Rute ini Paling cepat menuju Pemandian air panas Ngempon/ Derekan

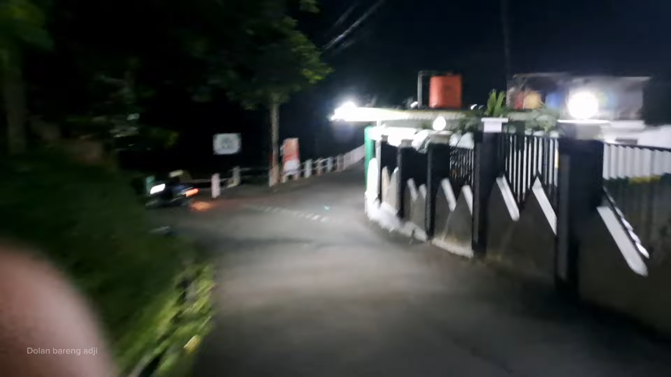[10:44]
Belok ke kanan, jangan yang ke kiri. Kita melewati sungai ini guys. Kita terus saja lurus.
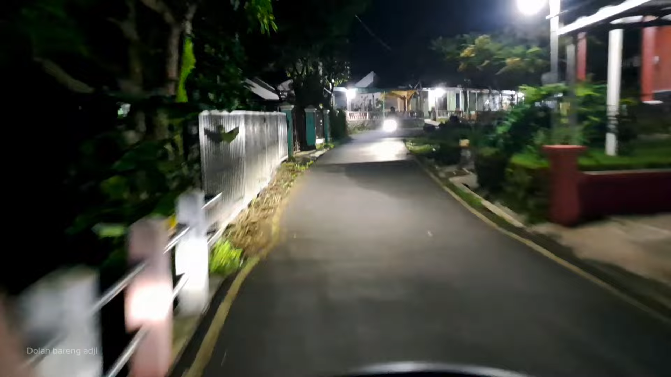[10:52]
Nanti bakalan melewati sedikit persawahan atau sedikit kebun.
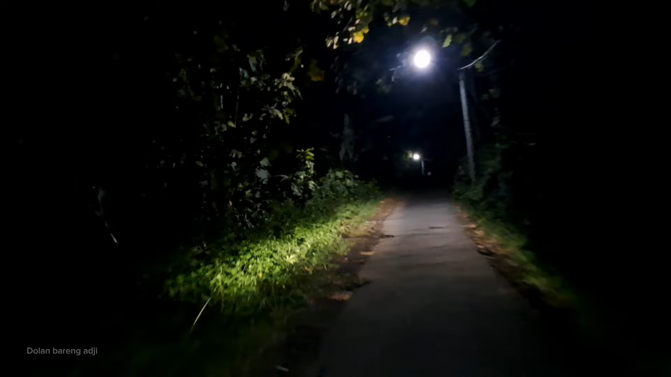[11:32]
Santai aja, jangan takut, ada lampunya kok, dijamin aman pokoknya men. Yang penting kita nggak berpikiran yang aneh-aneh lah. Nah, di jembatan kecil ini mobil itu agak sempit banget ya guys, jadi tidak disarankan lewat sini. Setelah melewati jembatan kita bakalan naik sedikit dan ketemu perkampungan.
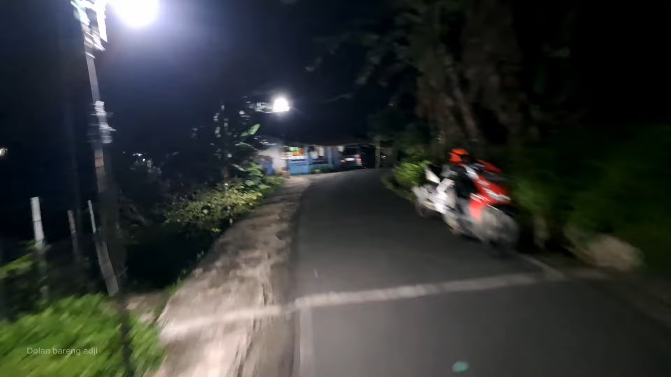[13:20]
Nah, rumah dengan cat warna biru muda ini loh guys, nanti kita belok kiri.
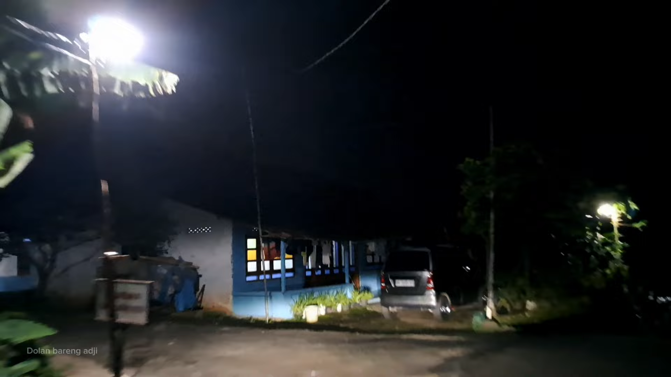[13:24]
Ini belok kiri ya guys, melewati jalanan ini sedikit jelek sih, tidak halus jalannya, kecil juga,
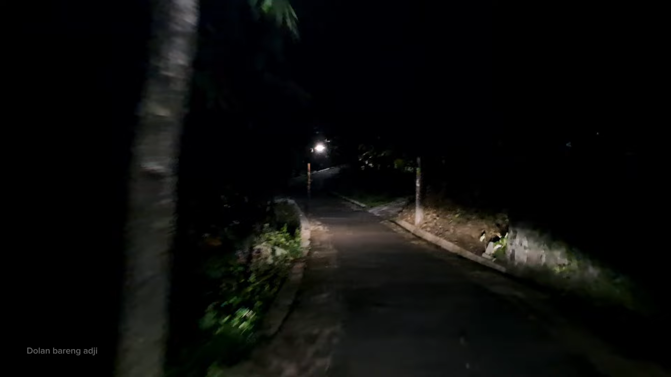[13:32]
tapi masih aman lah dilalui untuk kendaraan roda 2.